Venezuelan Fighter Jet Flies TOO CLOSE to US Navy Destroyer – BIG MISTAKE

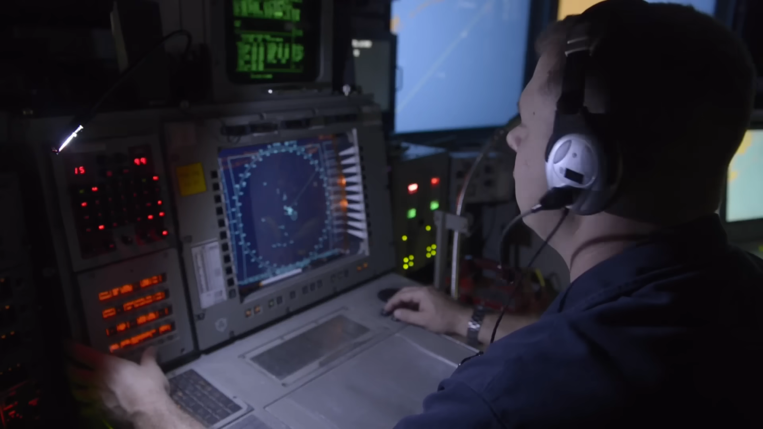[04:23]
The Dunham had four fixed arrays watching everything.
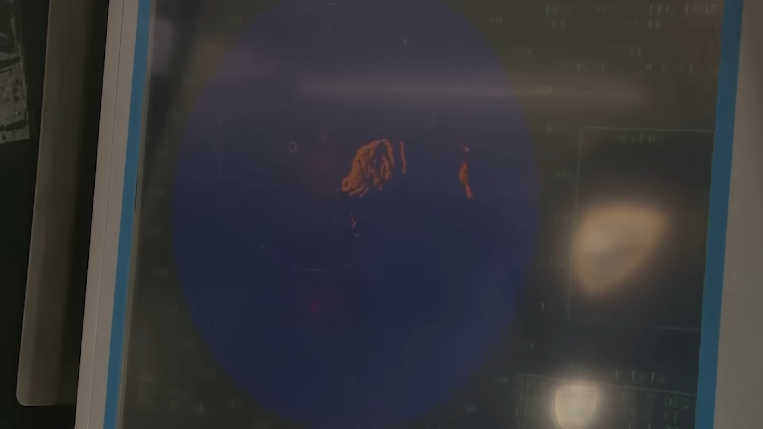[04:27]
Sheffield's Sea Dart missiles needed manual guidance.
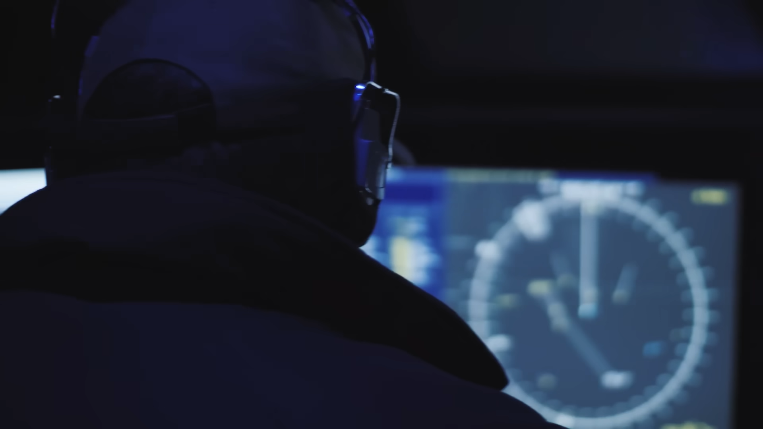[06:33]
It assigned tracks to each weapon system.
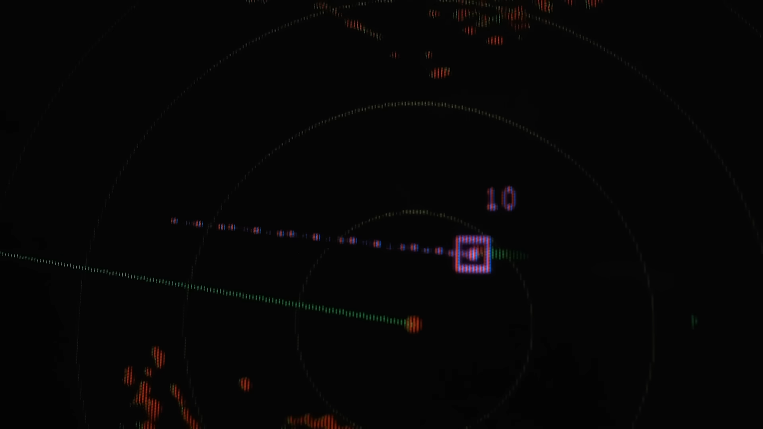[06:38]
The Destroyer could engage 18 targets simultaneously. Two F-16s were barely a warm-up before this next system.
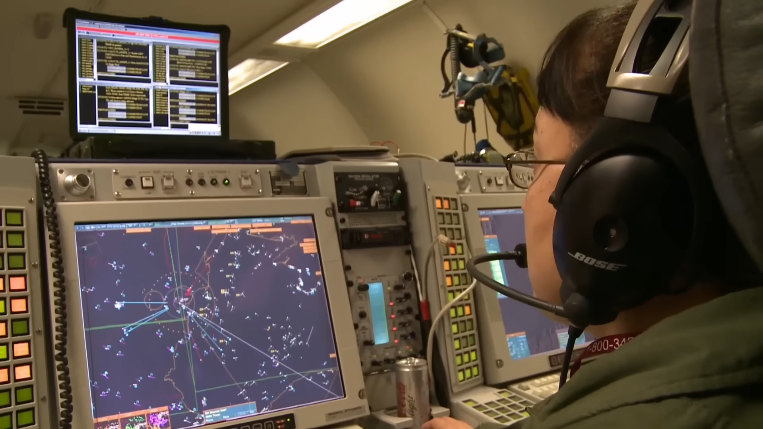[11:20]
The E-2D Hawkeye's radar detected the takeoff from 200 miles away.
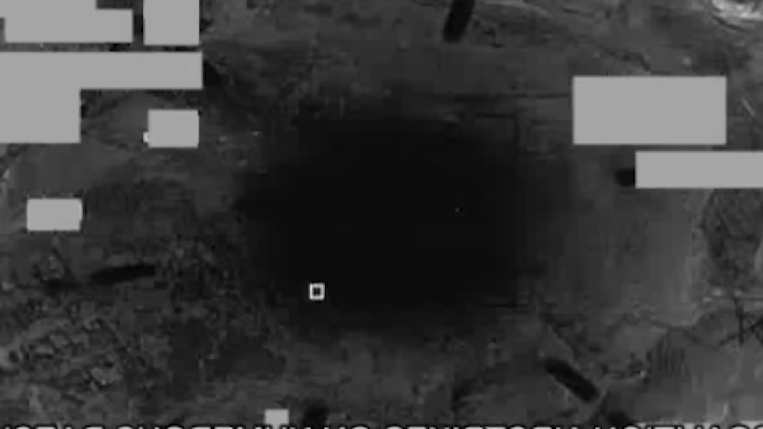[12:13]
Provide laser guidance for smart weapons. This pilot was essentially guessing where bombs would land using math from the Vietnam War. Not that he had bombs. Or racks to carry them.
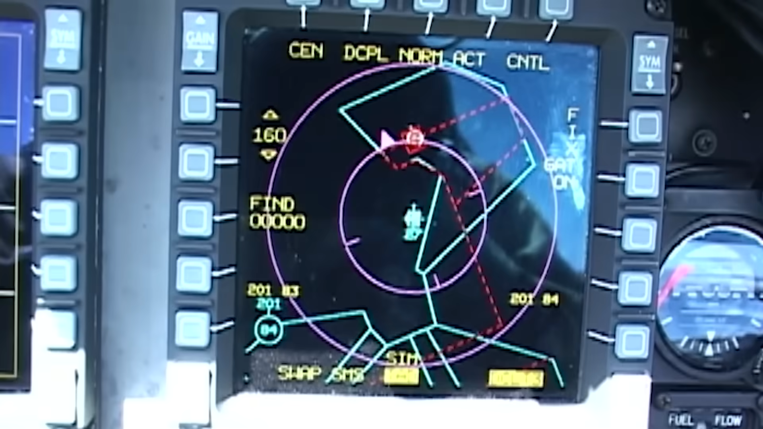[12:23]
Or computers to calculate release points. The wingman skimmed waves at 50 feet, trusting his radar altimeter that cut below 500 feet.